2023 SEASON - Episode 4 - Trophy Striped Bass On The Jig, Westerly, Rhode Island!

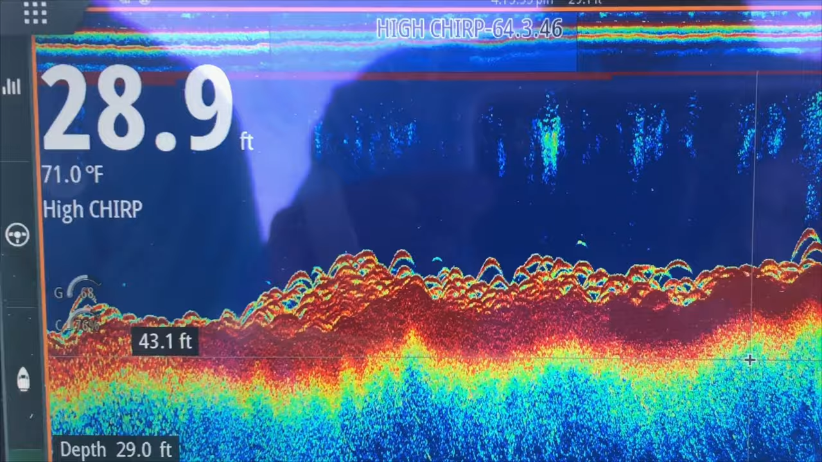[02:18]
On screen: water 71.0°F
and you just saw a bass just carpeting the bottom. So we mark that concentration of fish.
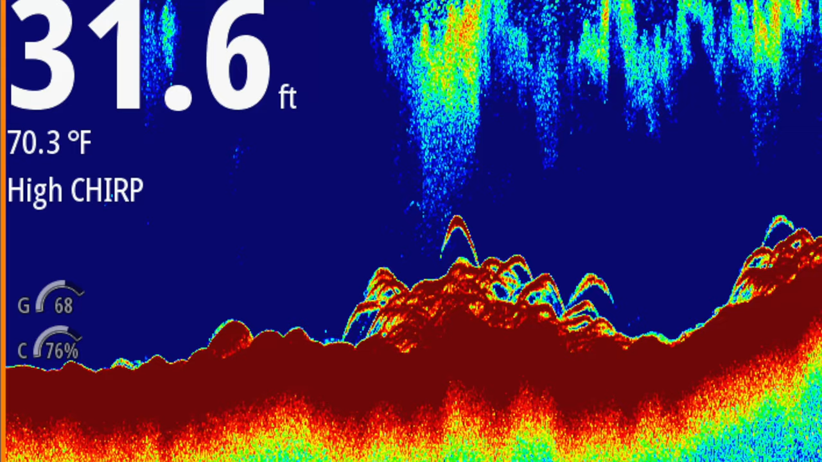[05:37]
On screen: depth 31.6 ft, water 70.3°F
Good electronics plays a key, so you have a nice chirp sonar. It really helps make a separation between the fish and the bottom, and also we have kelp and rocks down there, so you can see the difference between those.
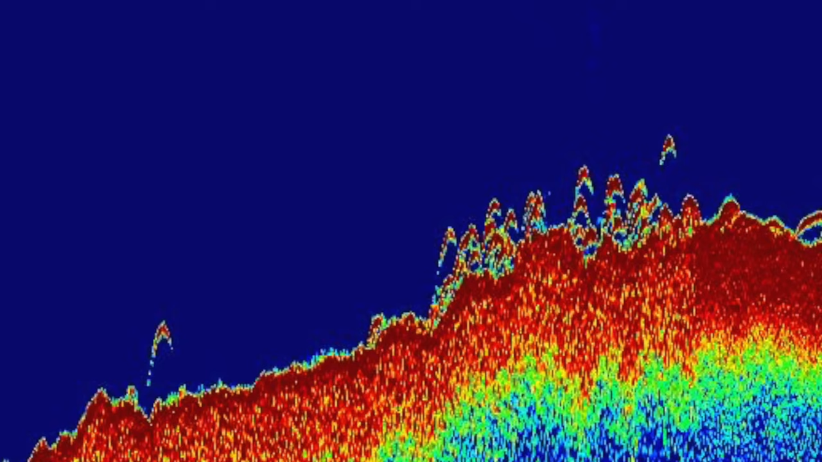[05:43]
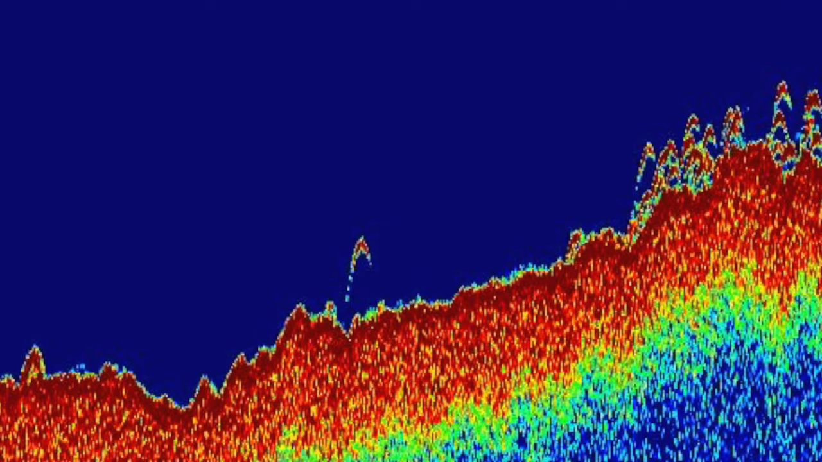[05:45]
You're not false marking these fish. After our first pass, I caught the first fish,
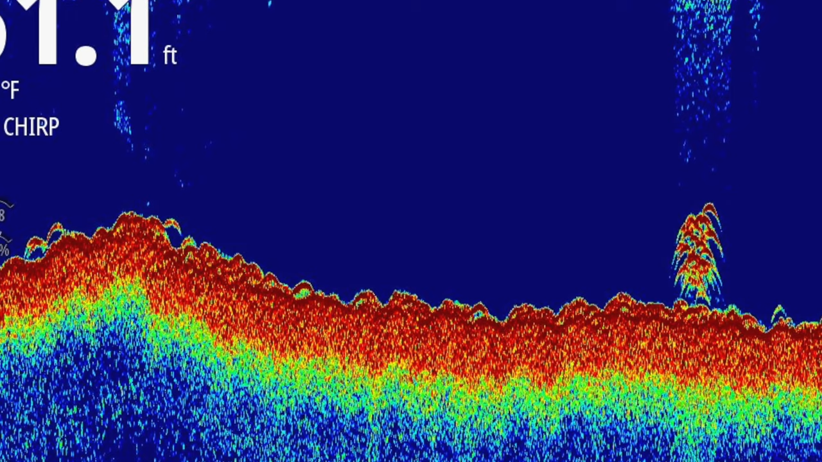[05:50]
and we marked quite a few on the first drift, so I was like, you know, that drift looked good.
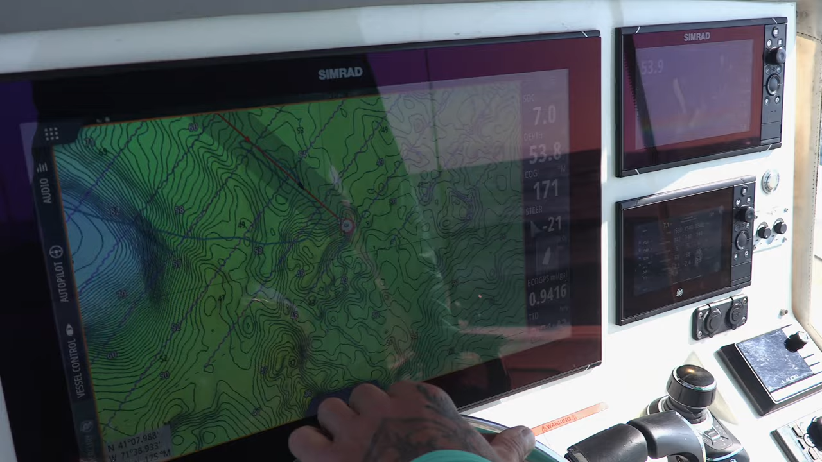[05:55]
Their speed was pretty good, able to hold bottom with the bait, so let's just try and repeat that drift.
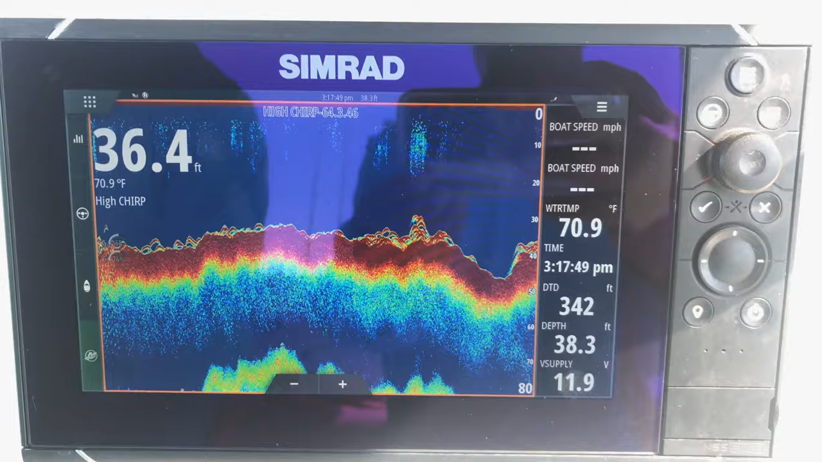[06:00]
On screen: water 70.9°F
Let's make sure we can get right back on that line. And as soon as we pull back up, we start marking them, and start marking the fish, start setting my jig down.